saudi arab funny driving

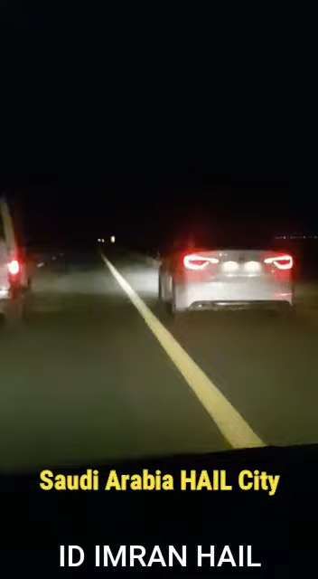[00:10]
سوٹیوں کی ٹریورنگ دیکھیں کیسے دیکھو گاڑی کو کیسے چلا رہے ہیں اور دو ویل پر گاڑی چلا رہے ہیں اور گاڑی دیکھنا آگے کیسے کیسے جا رہی ہے اور جب کو یہ دیکھنا ہے یہ تمہارے سامنے آرہی دوسری گاڑی آگے سب سے ہم دوسری گاڑی میں سب سے پیچھے پیچھے یہ ارکارڈنگ کر رہے ہیں یہ دیکھیں یہ
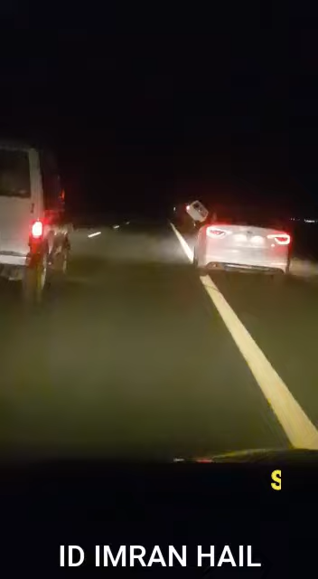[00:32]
اٹھالی گاڑی دیکھتے جائیے اور ویڈیو کو لائک کیجئے سسکرائب بھیجئے اور شیئر کیجئے دوستوں کو پھر ملیں گے نئے ویڈیو کے ساتھ